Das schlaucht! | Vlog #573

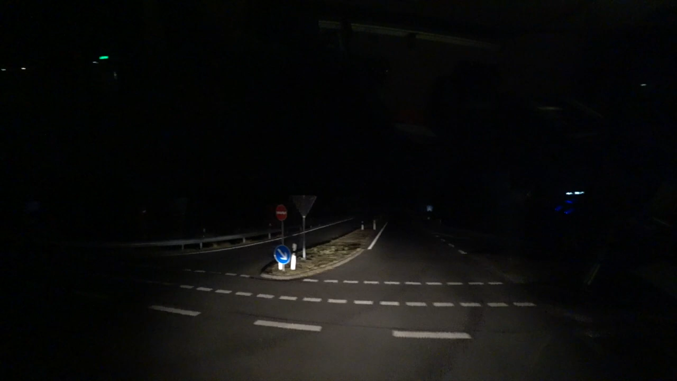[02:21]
Hier vorne komische Dings. Irgendeine Fabrik. Was bauen denn die hier?
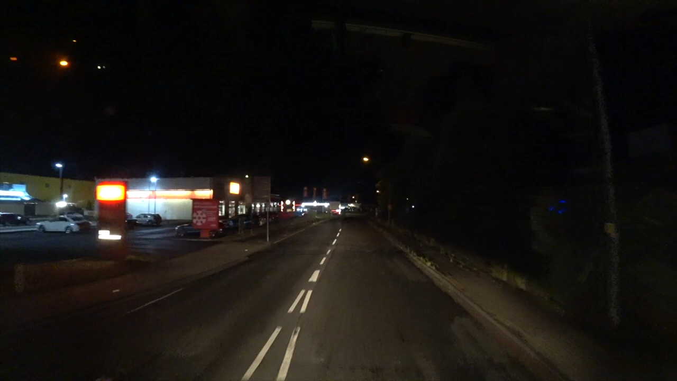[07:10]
Das Nachtsfahren ist nichts für mich. Das schlaucht ohne Ende. Ah, gleich hier. Gleich hier links ran.